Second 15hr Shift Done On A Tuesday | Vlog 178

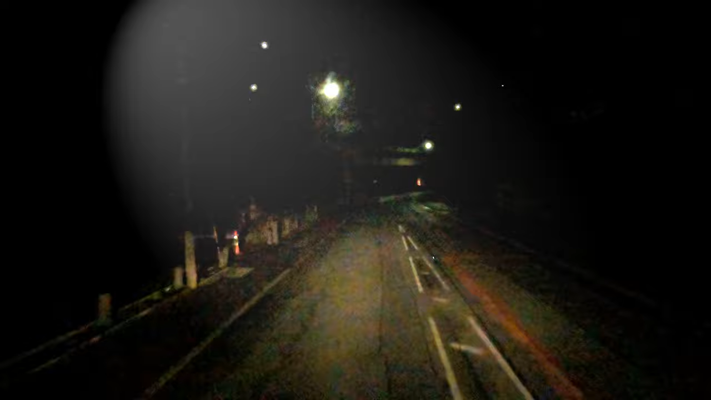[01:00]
the first one it's only around the corner so it's not too bad it's really dark around here actually isn't it lights so about a five minute drive anyway need to be there for half past four full loads taken off and then i've got back to our yard couple pallets getting collected then deliveries around preston area